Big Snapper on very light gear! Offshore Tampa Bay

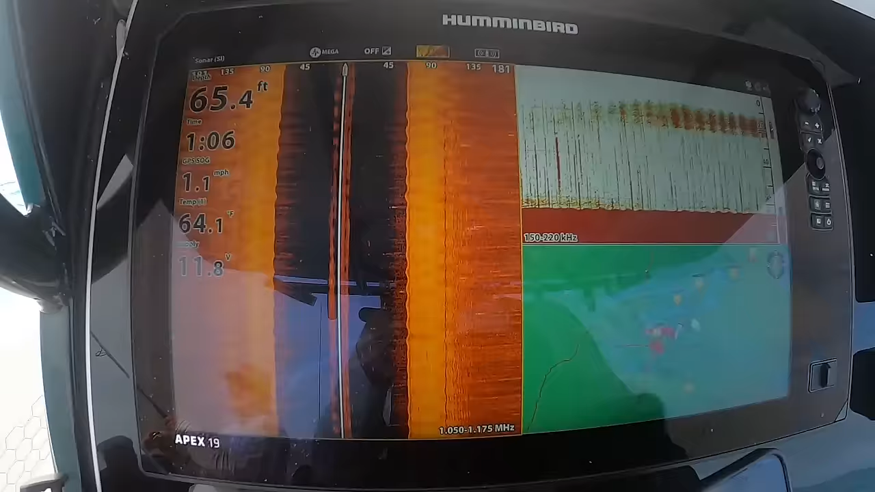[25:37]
On screen: depth 65.4 ft, water 64.1°F, speed 1.1 mph
but once we started fishing and started creating a ruckus down there,
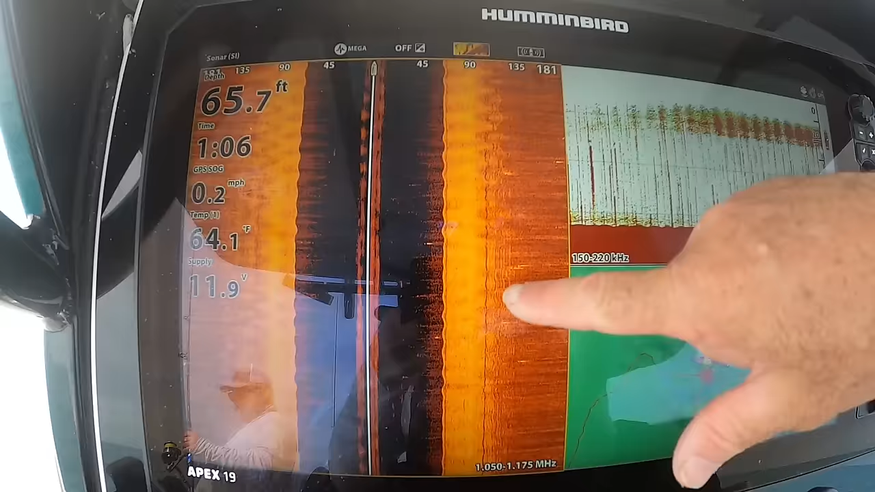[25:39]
On screen: depth 65.7 ft, water 64.1°F, speed 0.2 mph
the fish started to show up on the screen. Caught some real nice mangroves. Chad thinks he just lost a nice hogfish.